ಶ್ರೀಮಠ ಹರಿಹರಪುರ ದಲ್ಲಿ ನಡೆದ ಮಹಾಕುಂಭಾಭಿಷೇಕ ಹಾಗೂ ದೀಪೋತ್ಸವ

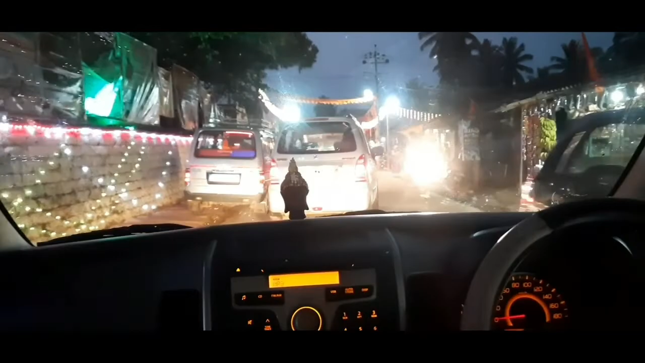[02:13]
ಇವಾಗ ನೋಡ್ತಾ ಇದ್ದೀರಲ್ಲ, ಆಚೆ ಈಚೆ ರೋಡ್ ಬದಿಯೆಲ್ಲ ಯಾವ ಥರ ಈ ವಿದ್ಯುತ್ ದೀಪಾಲಂಕಾರ ಎಲ್ಲ ಮಾಡಿದ್ದಾರೆ ಅಂತೇಳಿ. ಅದಾದ ನಂತರ ನಾನು ದೇವಸ್ಥಾನದ ಹತ್ರ ಎಲ್ಲ ಹೇಗಿದೆ ಅಂದರೆ ಮಠದ ಸುತ್ತಮುತ್ತ ಹೇಗಿದೆ,